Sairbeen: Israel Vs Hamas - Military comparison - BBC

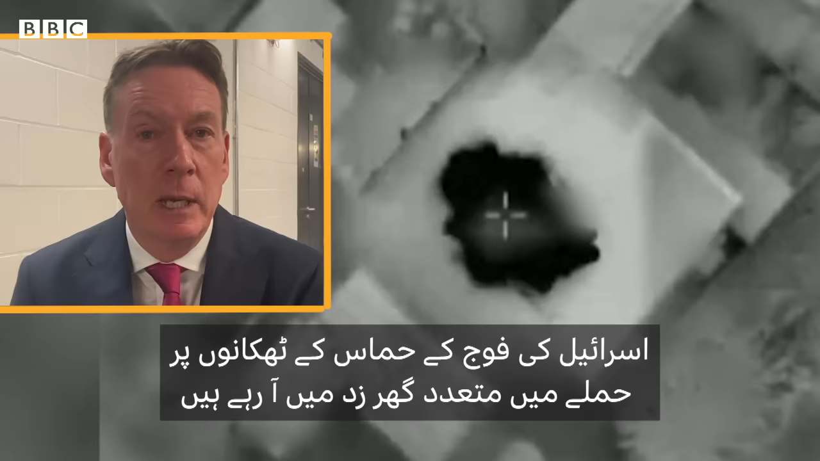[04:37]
اسرائیل کی فوج کے حماس کے ٹھکانوں پر حملے میں متعدد گھر زد میں آ رہے ہیں یہ عام لوگ حماس یا دوسری شدت پسند تنظیم فلسطینی اسلامی جہاد کا حصہ نہیں ہے
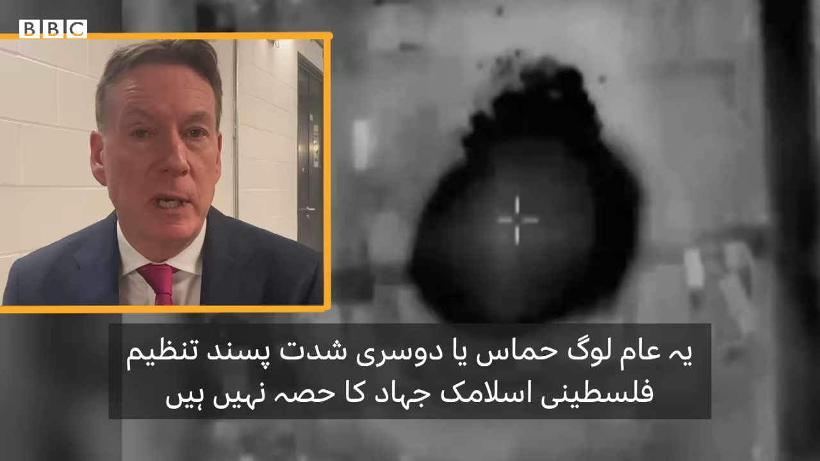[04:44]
اس تنظیم کا مقصد بھی اسرائیل کا خاتمہ کرنا ہے عام شہری بھی وہیں رہ رہے ہیں اور وہ ہلاک ہو رہے ہیں